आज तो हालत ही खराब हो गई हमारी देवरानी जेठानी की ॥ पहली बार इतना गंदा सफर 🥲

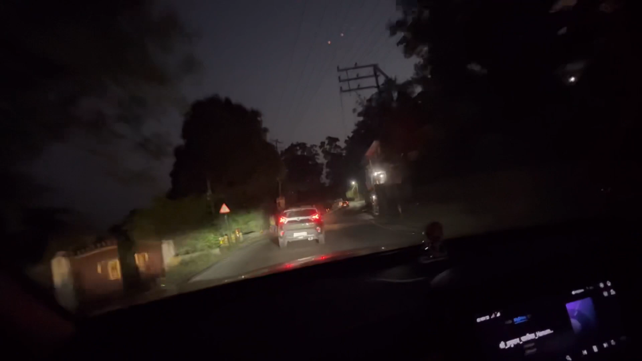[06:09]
में जाम भी लगा हुआ था इसलिए हम लेट पहुंसरें आगे को जाम नहीं लगना चाहिए हैं
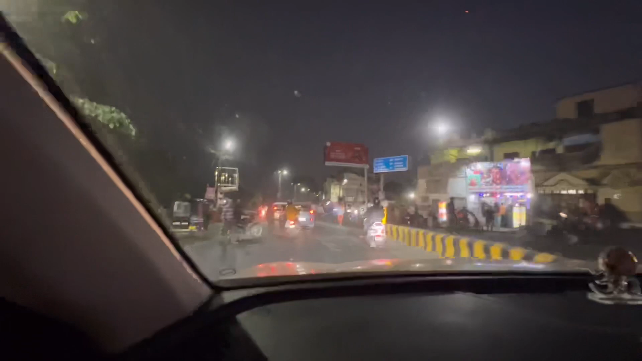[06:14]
जिसे हम लोग सहर में पहुंचे ना यहां की भाग दौर देखने को मिलते हैं गाउं में एकदम सुंसानी होती है